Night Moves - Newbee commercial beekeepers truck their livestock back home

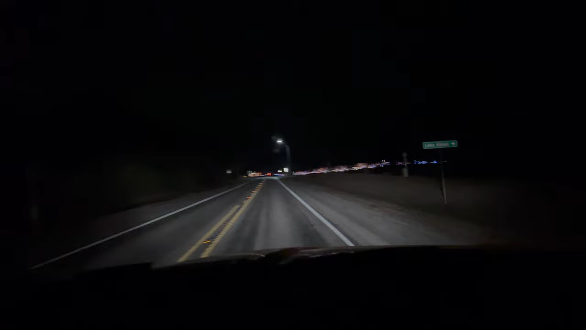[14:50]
On our way to our last yard. This is just too much.
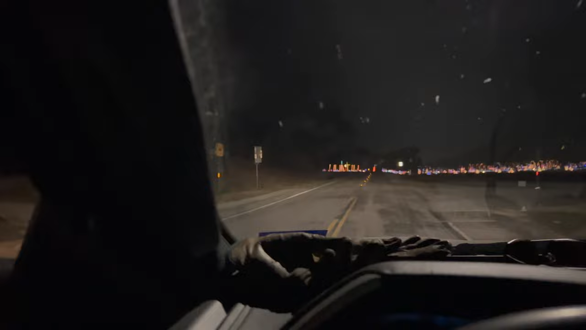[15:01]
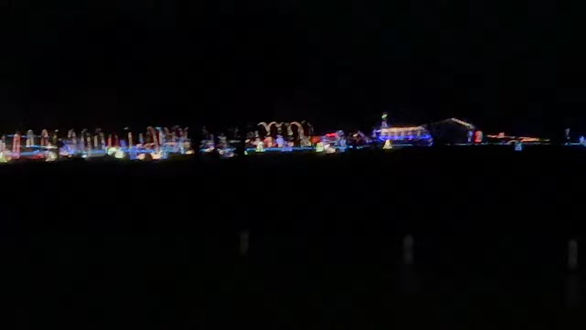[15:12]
our last stop of the night.
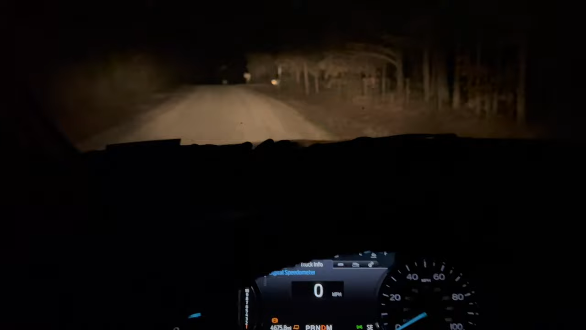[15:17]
This one's a little tight, so we'll have to load up from the road.